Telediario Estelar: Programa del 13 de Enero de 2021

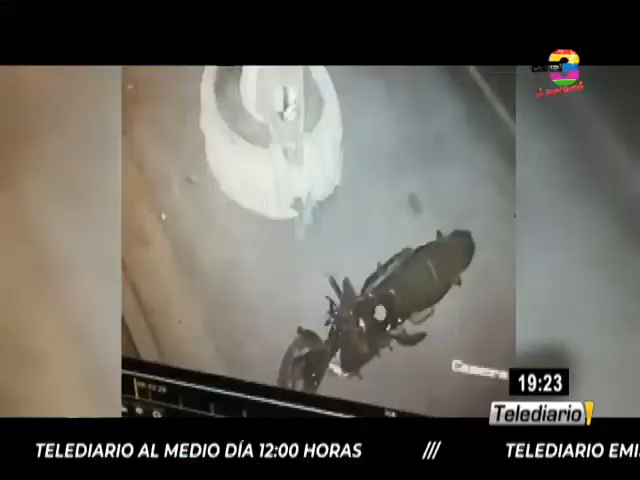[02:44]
Las cámaras de vigilancia son de mucha utilidad. Una de estas instalada en el parqueo de un centro
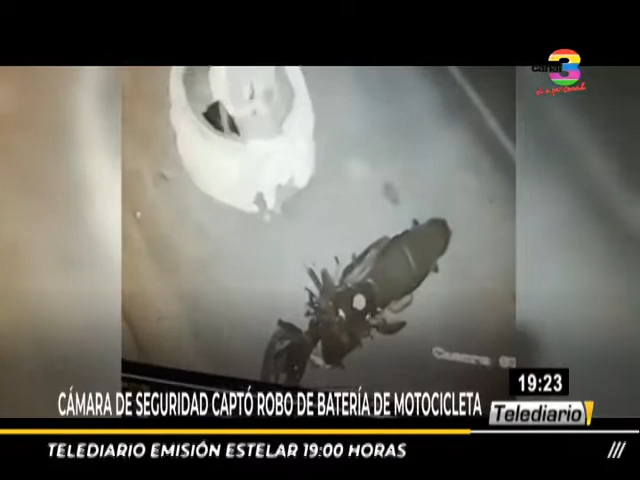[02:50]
comercial de la zona 6 de Retaluleu captó el momento preciso donde un sujeto se roba la batería de una motocicleta estacionada en ese lugar. El individuo llega y observa a sus alrededores. Al notar que no hay personas cerca, actúa con toda tranquilidad utilizando un desarmador. Quita los plásticos que cubren la batería, la extrae y se va caminando como si nada pasó.